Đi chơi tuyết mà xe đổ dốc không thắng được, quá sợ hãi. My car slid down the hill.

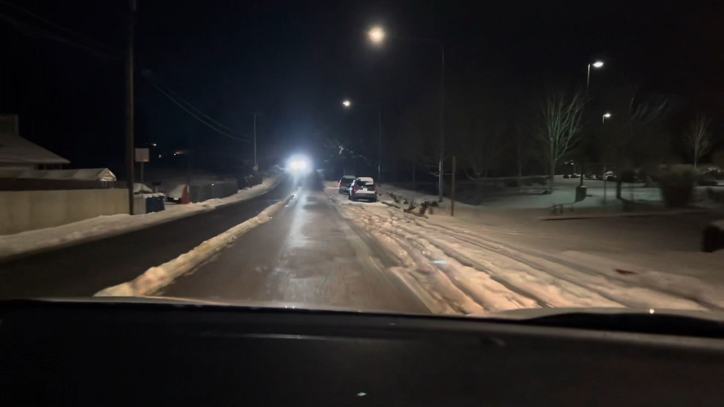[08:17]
Sao lúc đó không biết làm sao mà không có luôn rồi
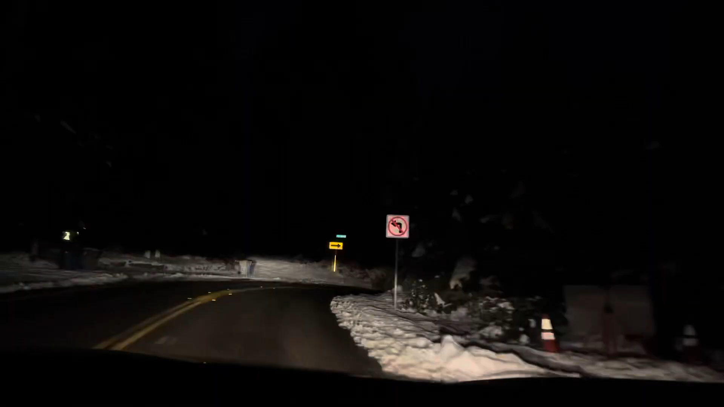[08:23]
Đây là một cái con dốc kinh khủng luôn Vậy người không dám chạy xuống Nó thầm thầm thế kia luôn kìa
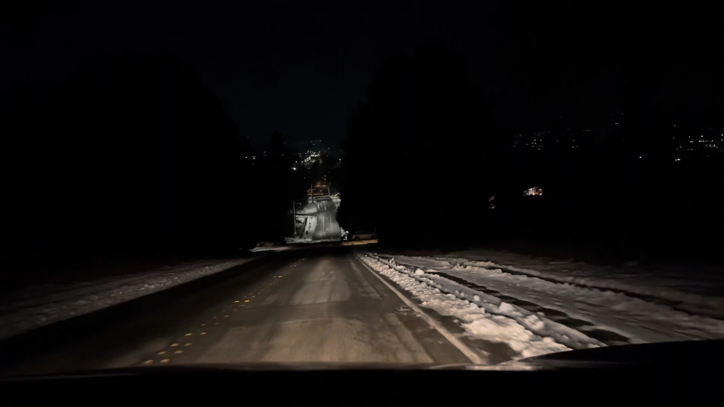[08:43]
Thế là mình bị tuột dốc xuống tới đây Là lúc đó, chờ trên đây còn tiếp kìa, còn tiếp kìa, từ từ kìa Nó từ từ Quẹo phải thì nó tạt ngang xuống cả nhà Tạt ngang và nó rớt xuống mấy bên hông